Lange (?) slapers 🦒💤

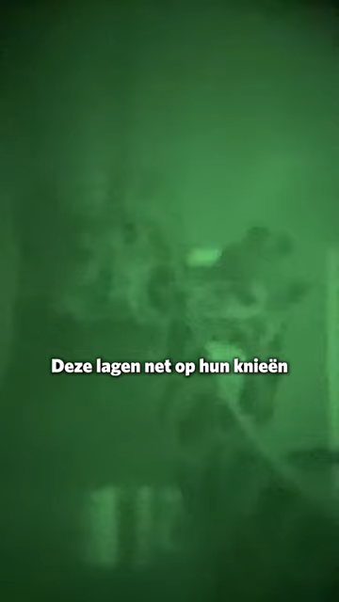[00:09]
Deze lagen net op hun knieën met hun hoofd en die hele lange nek geswiept over zichzelf heen.
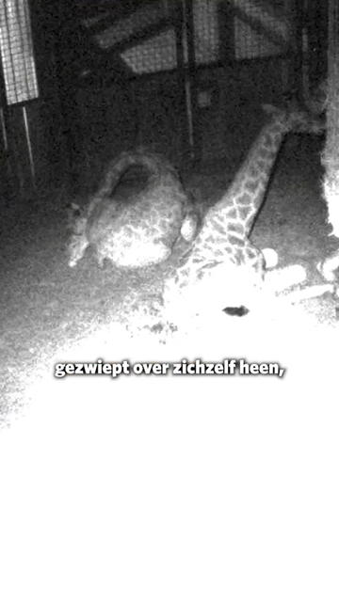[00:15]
Had hij helemaal zo om hun rug gekreld. En deze slaapt dus op een andere manier.
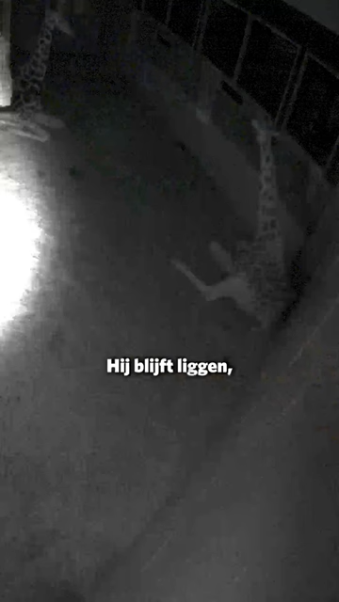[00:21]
En blijft liggen. Omdat wij ook heel rustig zijn.
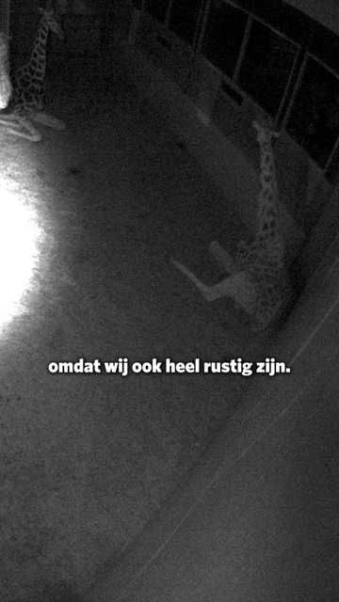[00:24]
Er stonden een stuk of twee of drie op de uitkijk.